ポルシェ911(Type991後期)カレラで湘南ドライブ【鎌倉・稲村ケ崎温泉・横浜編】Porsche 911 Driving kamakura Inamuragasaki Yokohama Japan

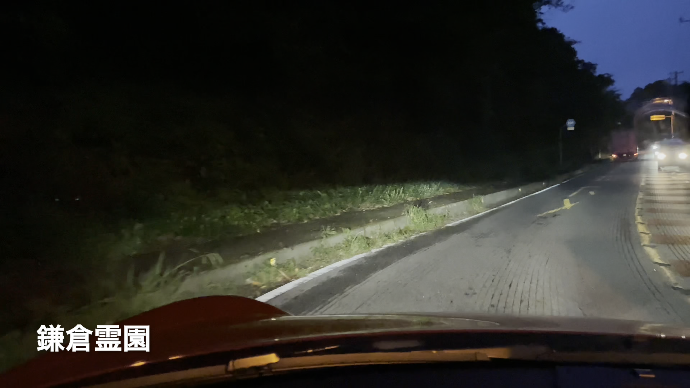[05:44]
なんだろうこの道は意外にワインディングローなんだけど想定外ですね帰り道あ横浜市に入った
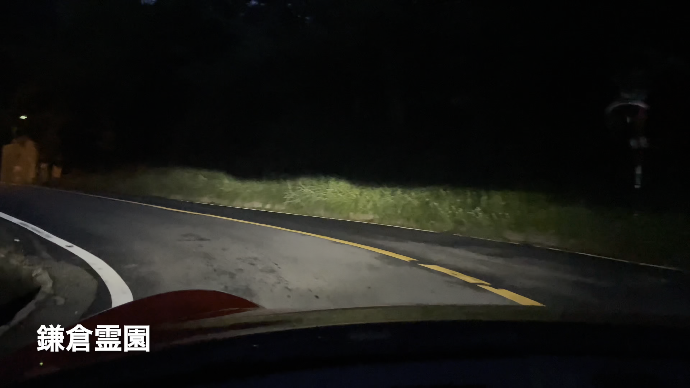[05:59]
えー鎌倉にこんな道あったんだおよそ700m先右方向へいにいにいら右方向へ1番両勉は